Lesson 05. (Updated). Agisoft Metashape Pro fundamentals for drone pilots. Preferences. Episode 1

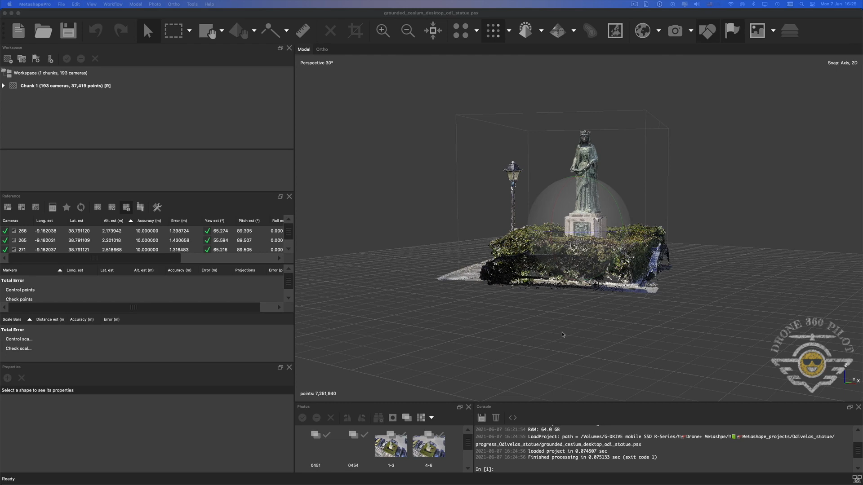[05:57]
Especially if we need to generate geo-targeted 3D model. We will talk in details in upcoming lessons about Cesium map and other options for export geo-targeted 3D models.
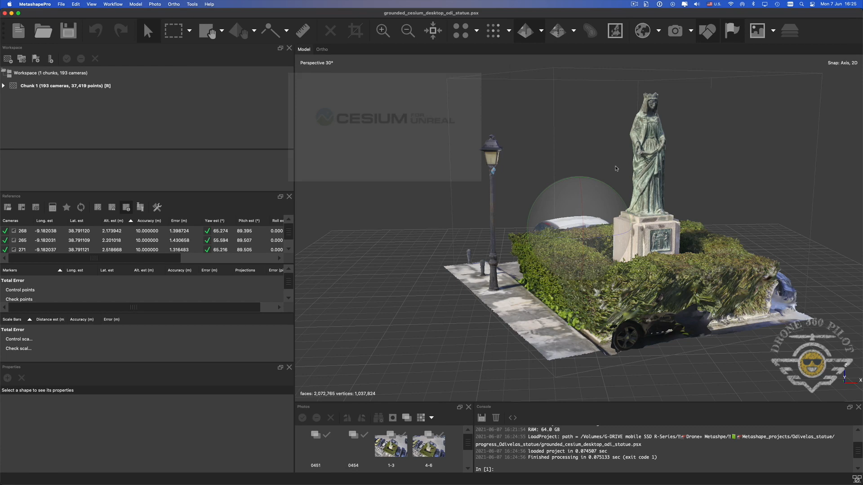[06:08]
If for any reason you don't see grid on your screen,
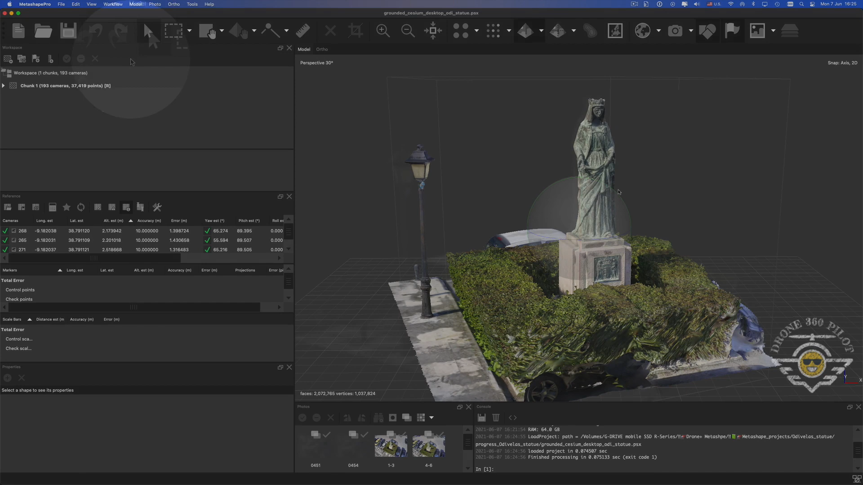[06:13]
please go to model show height items show grid.
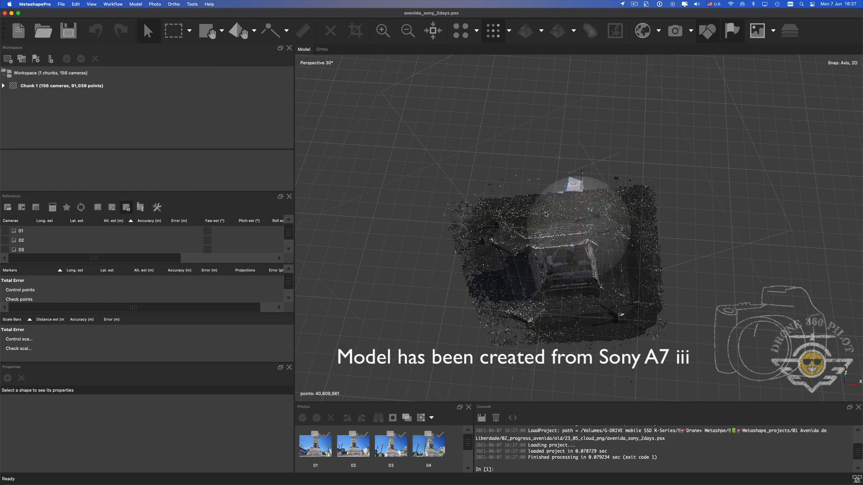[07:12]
model will not be properly placed on the grid and it will affect our view experience while we develop our model.
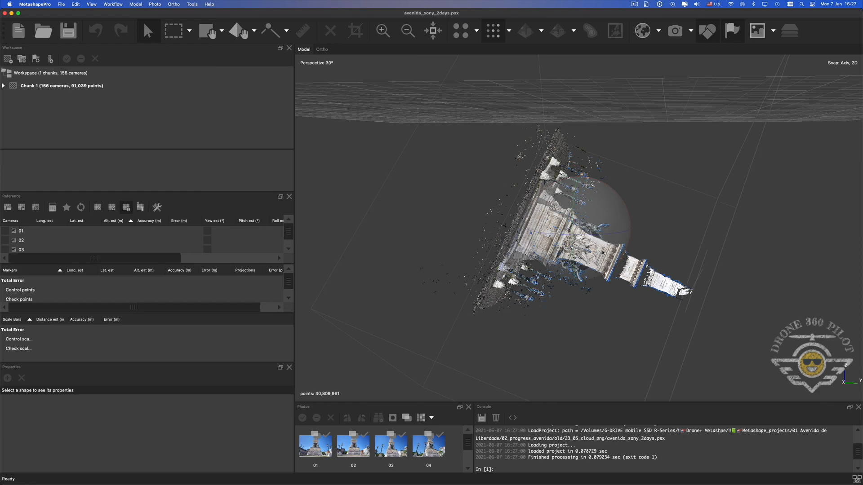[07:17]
For the purpose of demonstration I have opened one of my draft projects.
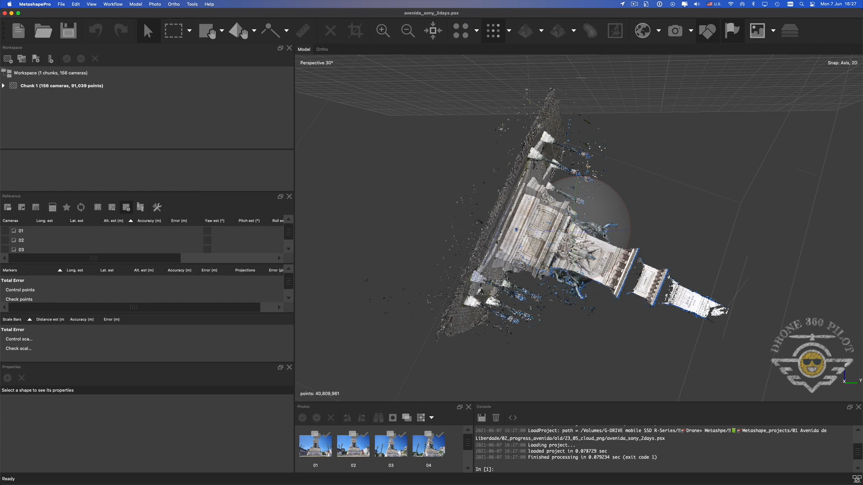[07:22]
So you can see now the orientation is not correct. I can switch off grid but when I press reset view
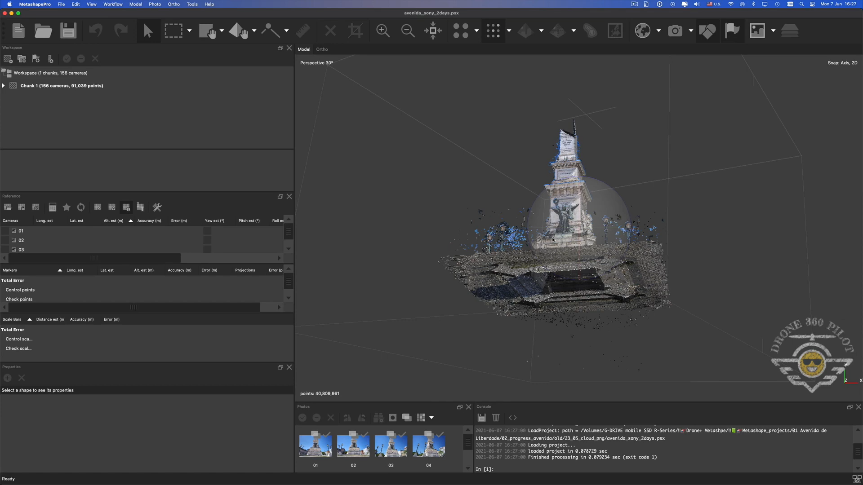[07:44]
Now I would like to get back to our model and create a few more shortcuts for very useful tools. Let's do it together.
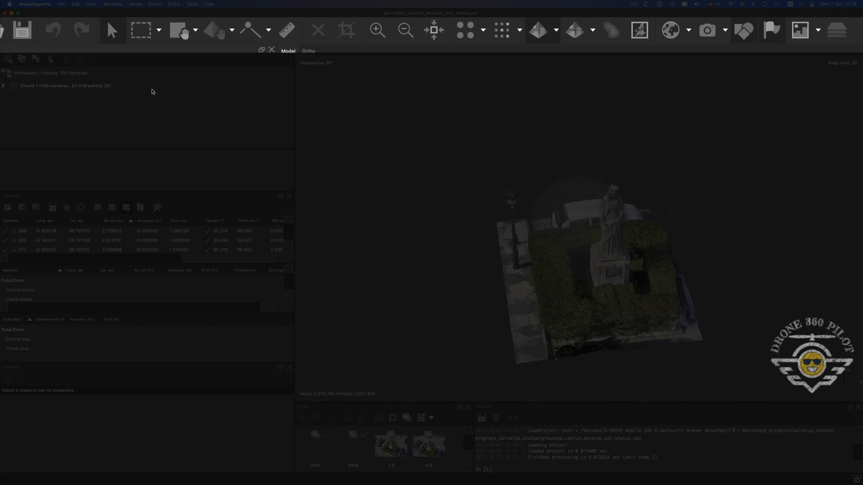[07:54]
On the upper side of the window we see our navigation and tools panel.
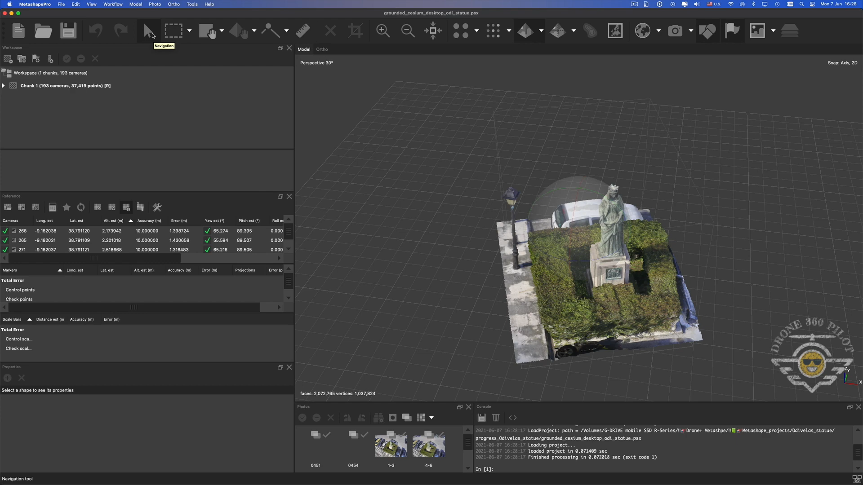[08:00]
I found out that I use more often navigation tool and rectangular selection tool. Let's apply shortcuts for them. So we are opening again preferences panel and on the general tab we are moving down to the shortcuts area. Double click and going to the line model. And exactly below we have two fields navigation and rectangular selection.